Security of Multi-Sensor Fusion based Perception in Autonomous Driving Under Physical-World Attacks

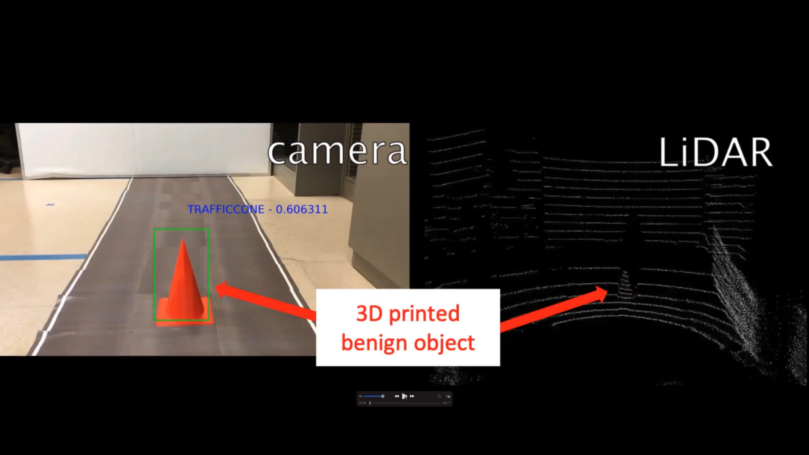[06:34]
As you can see, it can generally be detected by both camera and LiDAR.
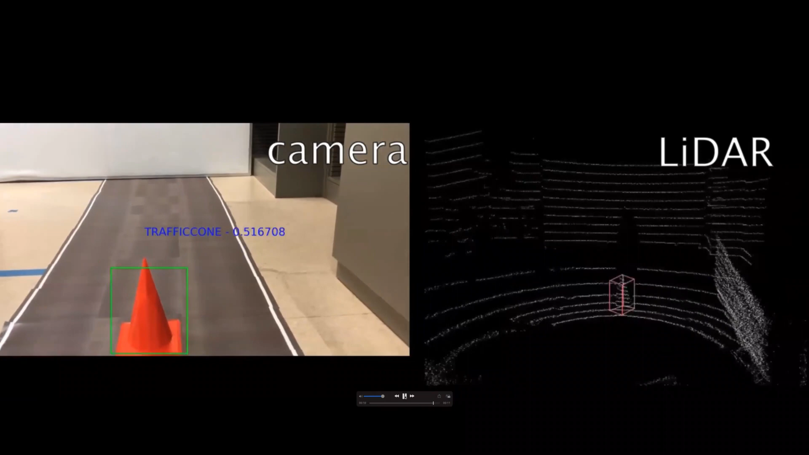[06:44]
In any of these frames. Now is the case for 3D printed AdoSaro traffic cone.
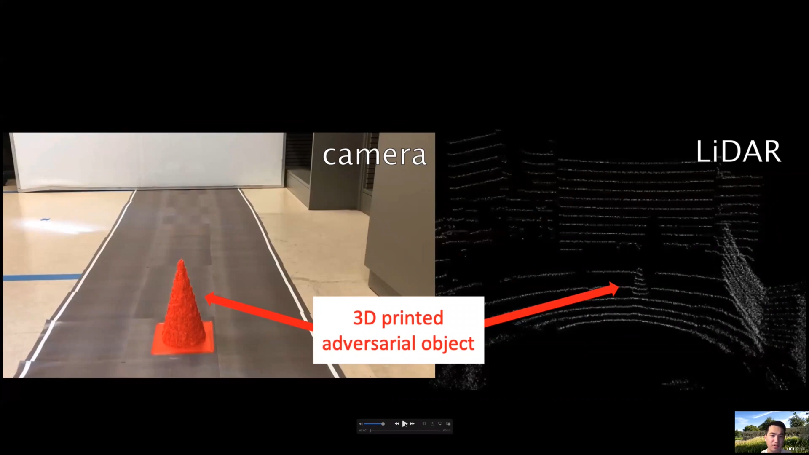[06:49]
As you can see, we put it in the same position and follow the same movement. In the camera and LiDAR views, its pattern looks pretty similar to the benign case, but in this case, it can never be detected by both camera and LiDAR in any of these frames.
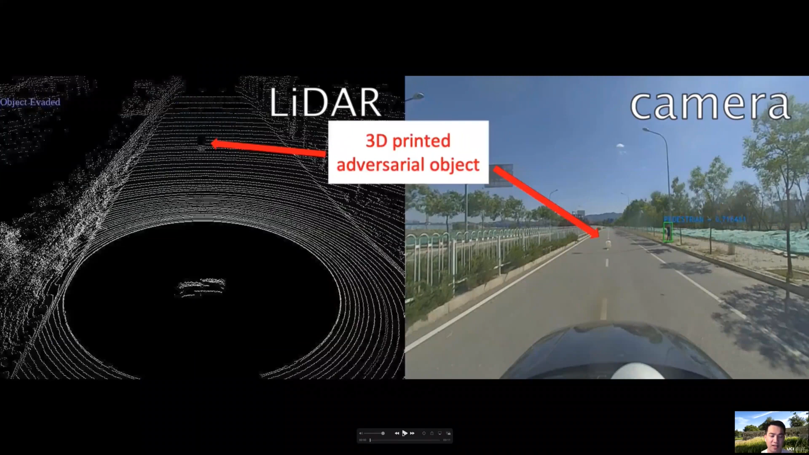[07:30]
Left is LiDAR view and the right is camera view. Now, we drive forward. As you can see, the same as the traffic cone case, it can never be detected by both camera and LiDAR in any of these frames.